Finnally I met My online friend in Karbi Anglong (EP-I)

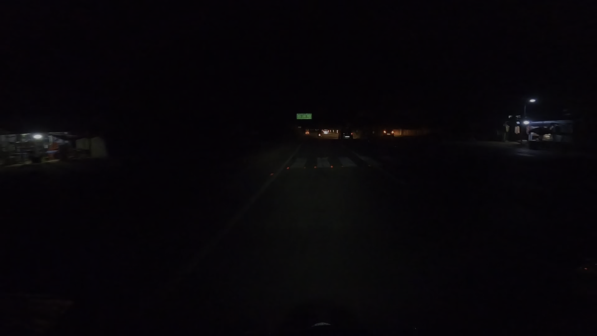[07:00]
327 km और लाम दिंग 64 और दिमापू 162 और बाखी हे
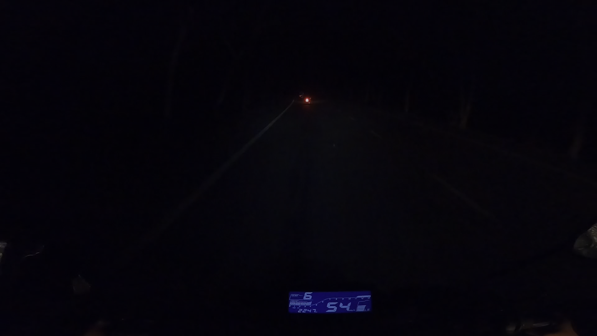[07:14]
तुनसान हे, पोरेसे हे पता नहीं क्या फोरेसे मुझे इतना पता नहीं बत फोरेसे ये जगा तो अभी तो बहुत अंदेरा हो गया है तो आप लोगो को मिंते हैं सिमंग चलते की घर पे तो बाई अभी हम लोग पोड चुके है